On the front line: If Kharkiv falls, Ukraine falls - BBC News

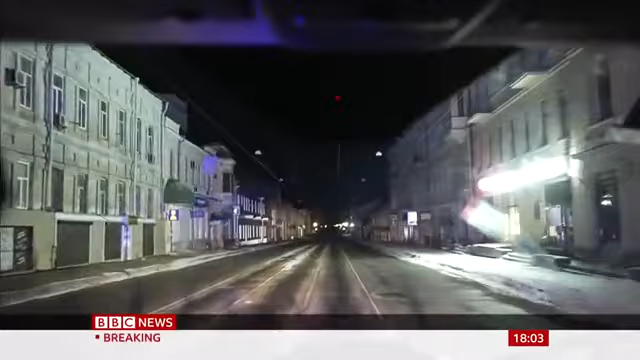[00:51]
Head to the very eastern edge of Ukraine and a ghostly vision of the country's fate unfolds before you. The city of Kharkiv is being purged of life.
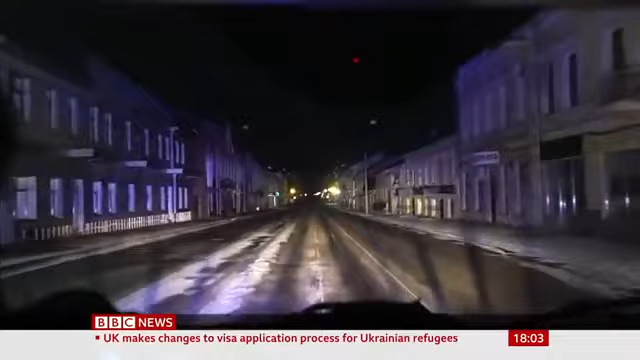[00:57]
In near total blackout, the police in the country's second largest city take us on patrol.